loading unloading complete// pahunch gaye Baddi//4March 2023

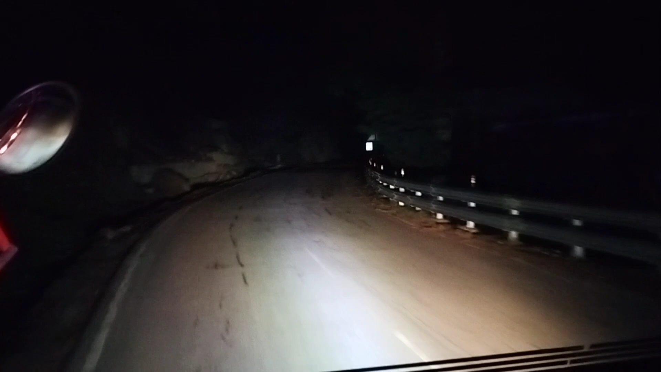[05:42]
तो दोस्तों लोडिंग अपनी हो गई है कंप्लीट और रात के बज गए 8, भाई पूरा दिन लगा दिया, 7 बजे तक उन्होंने लोड करी थी गाड़ी, तो खाने पीना खा के चल पड़े, अब हम जुब्बल से निकल पड़े हैं, चले गए धीरे धीरे। और रात को सुनसान हुआ पे रोड,
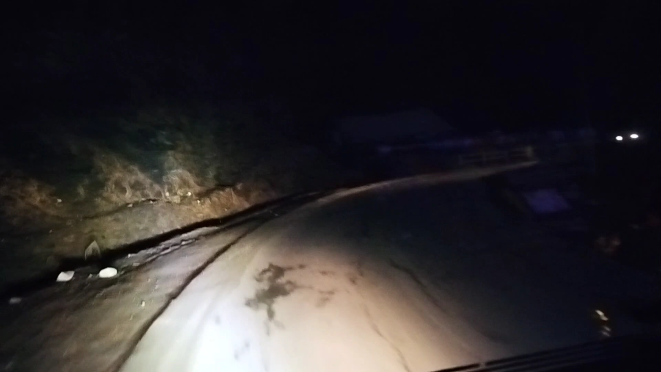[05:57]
एक पिकअप आई है, पहली पिकअप मिली हमें एक
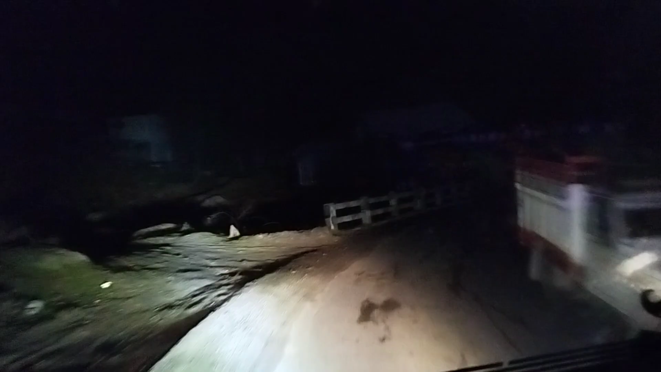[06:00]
इस रोड की,
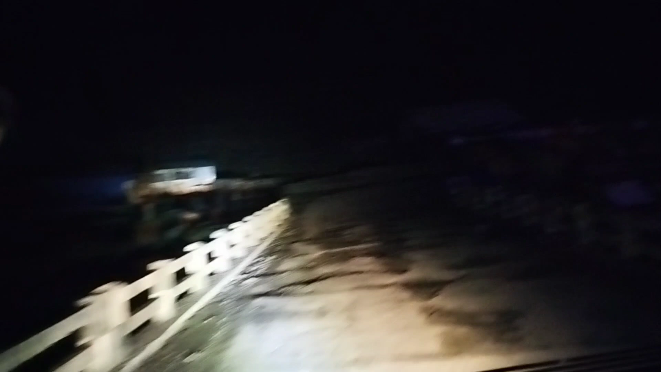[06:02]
ये पहुंच गए दोस्तों भगोली नाला, और ये भगोली नाले का होटल यहाँ पर सुनसान होता हुआ दोस्तों,
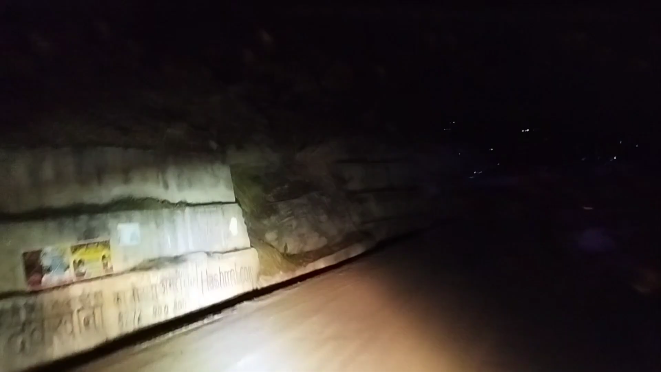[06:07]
सीजन में तो यहाँ पर ट्रक ही ट्रक रहते हैं इस पॉइंट पर खड़े,
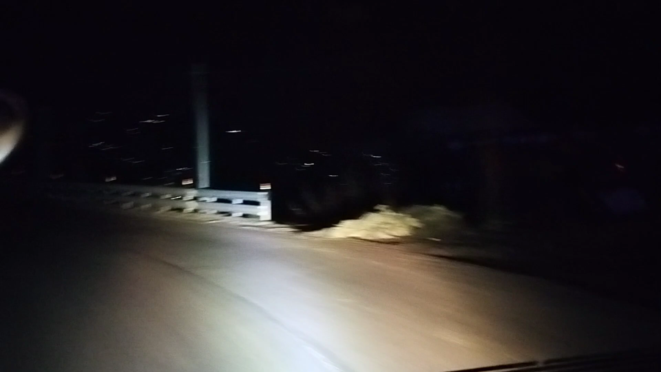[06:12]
आजकल सर्दी का टाइम है तो सब अपने घर को चले जाते हैं होटल बंद करके टाइम से।